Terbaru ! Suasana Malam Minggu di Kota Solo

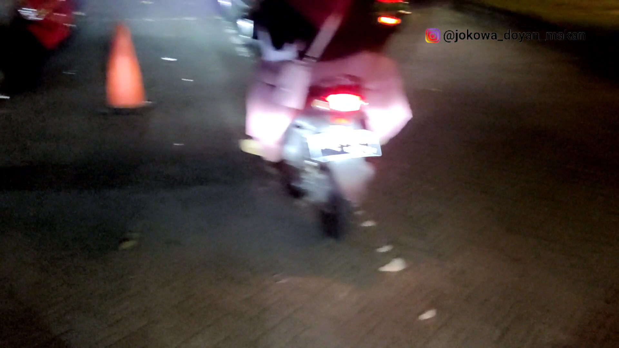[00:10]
Kota Solo di malam hari, malam Minggu, tanggal 18 Maret.
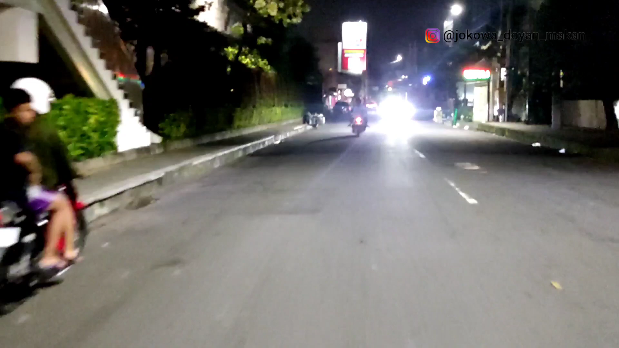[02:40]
Guys, ini masuk jalan Nopo ya, di Urabal Ronggowarsito.
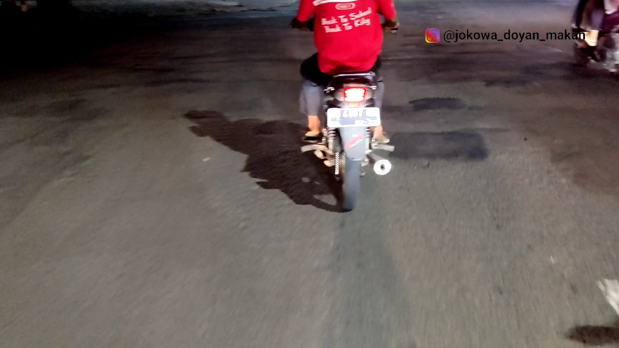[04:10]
Ini masuk masih di jalan Ronggowarsito ini ya.
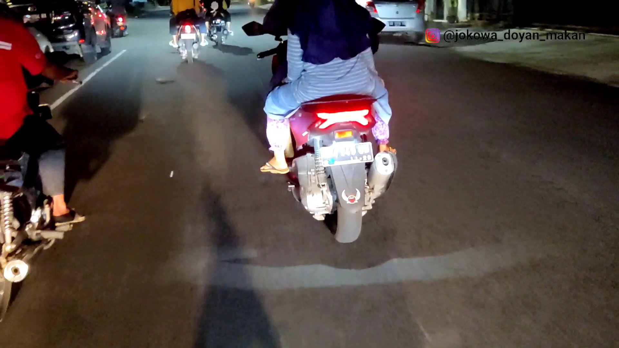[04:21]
Ini mau apa ya? Jalan bener ya, Ronggowarsito ya. Oh iya bener. Ini masuk di kawasan Puro Mangkunegaran. Depan ini Puro Mangkunegaran. Salah satu pemerintahan kabupaten Mangkunegaran yang di wilayah pecahan Mataram,
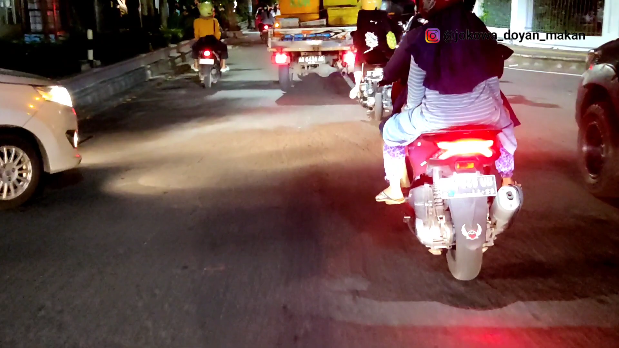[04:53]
yaitu Nagari Surakarta Hadiningrat dan kabupaten Mangkunegaran. Wow, macet Wow, malam minggu oh, ada pasar malam di Ngardopuro biasanya yang bikin macet ini.
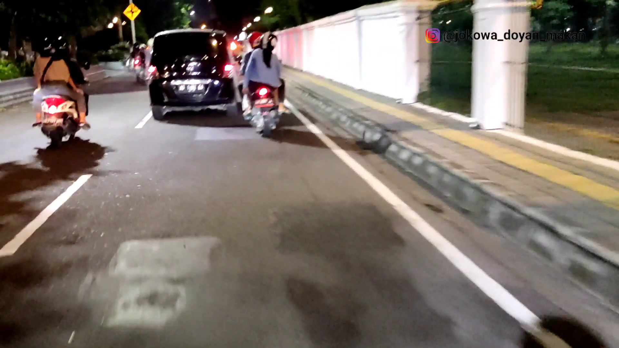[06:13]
Oke, coba kita ambil rute ke kanan ya, guys. Kita ambil rute ke kanan ke arah
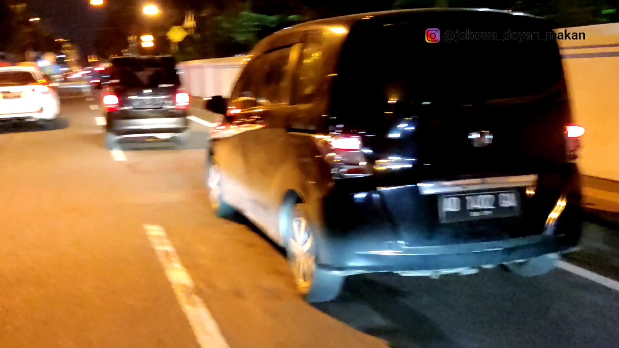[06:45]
sekitaran benteng, kok benteng pagar Puro Mangkunegaran.
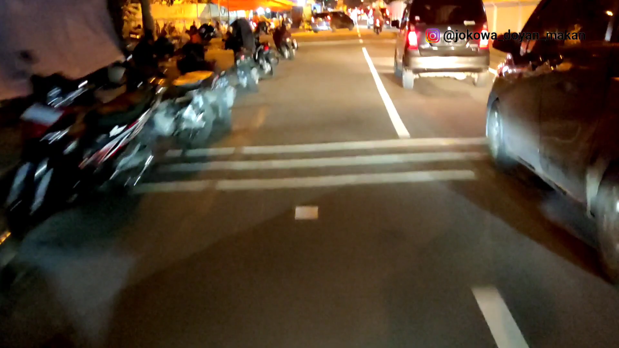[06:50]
Kita ambil kiri ya. Ke arah Monumen Pers ini. Monumen Pers.
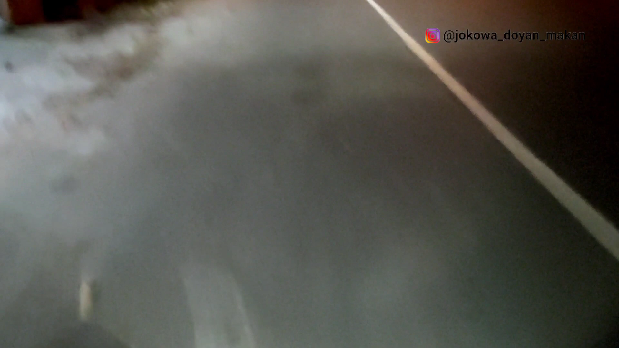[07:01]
Ini di Jalan Yosodipuro. Ini ada kuliner bakso Alek, sate Kraton.
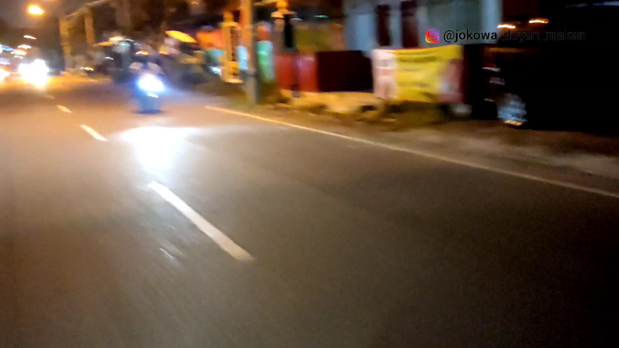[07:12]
Nah ini yang sate yang gede ruamin, sate Mas Mardi. Ini sini ada bangunan-bangunan
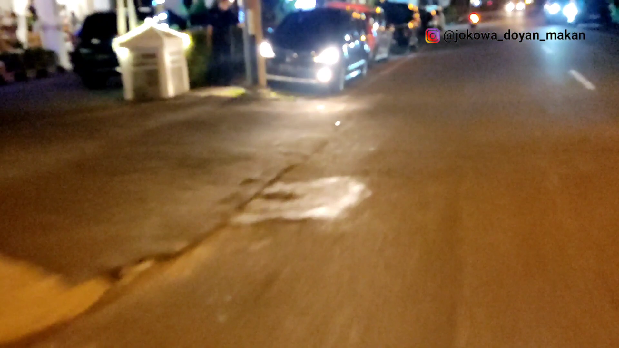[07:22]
peninggalan zaman dulu yang sangat banyak di sini, guys. Dan salah satunya juga ada Monumen Pers, satu-satunya mungkin ya di Indonesia ini.
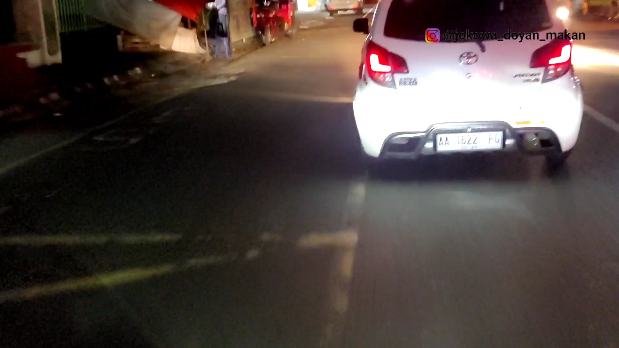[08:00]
Salep sih guys, wah sepe mobil. Oke. Ini di sini banyak kuliner legend di Masjid Solik ini. Rata-rata adalah tahu kupat tahu, kupat tahu Solik ini.
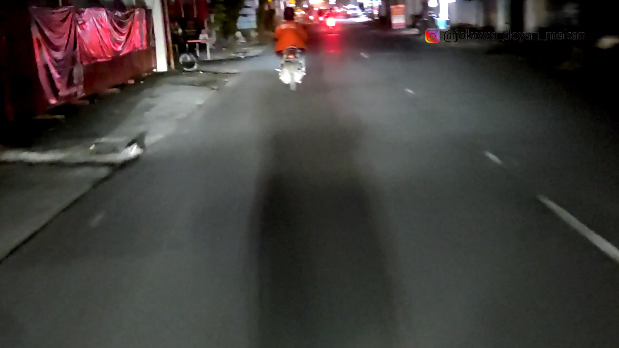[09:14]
Jalan RM Said. Oh iya. Jalan RM Said.
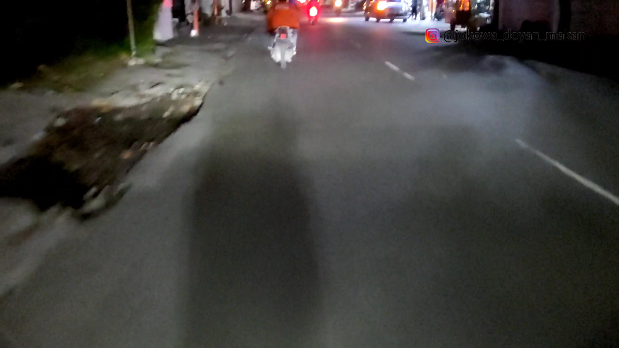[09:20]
Nama asli dari Pangeran Samber Nyawa yang sekarang dijadikan nama kampus juga ya
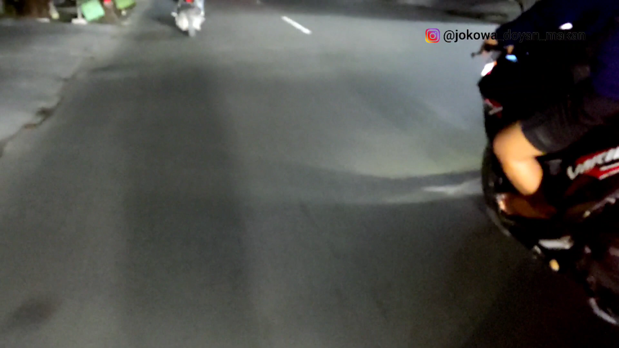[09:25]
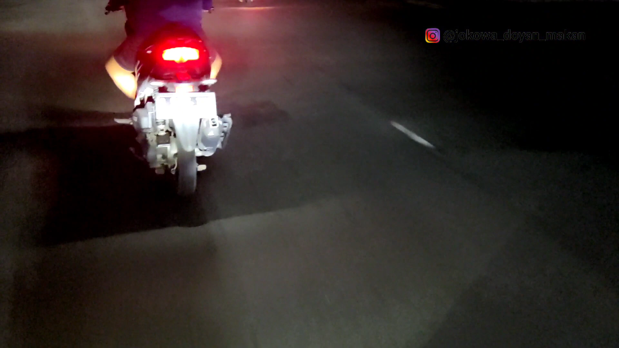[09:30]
di Kartosuro dengan UIN RM Said Surakarta. Nah ini masuk di jalur terpadat biasanya ini jalur padat Pasar Nongko yang biasanya super padat di sini guys. Apakah malam minggu juga padat?
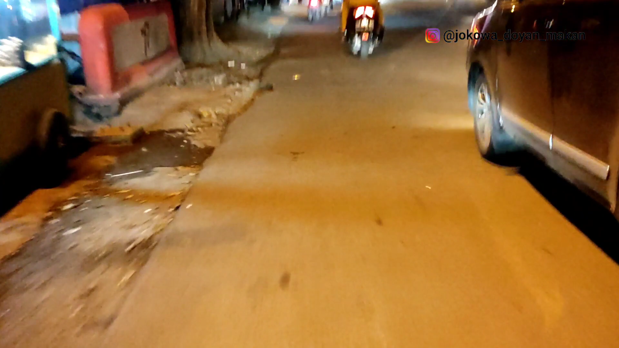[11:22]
Tapi di Solo ini proyeknya kakean loh pak, nanti dulu satu-satu biar selesai dulu, bikin macetnya orang ngeri.
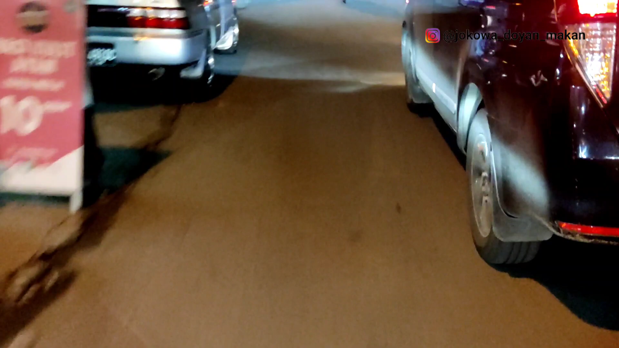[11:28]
Ada Palang Joglo yang belum selesai,
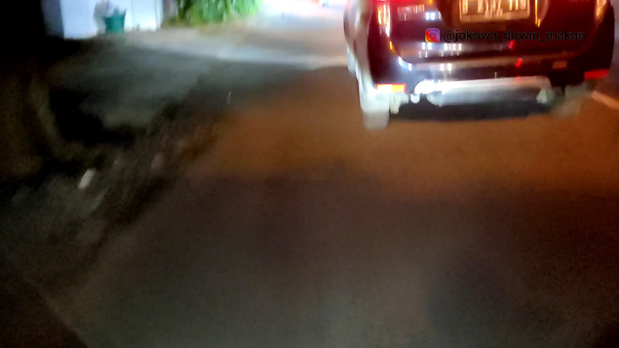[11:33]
kemudian ada proyek viaduk, apalagi ini ada Masjid Cahaya dibuka, viaduknya ditutup ya.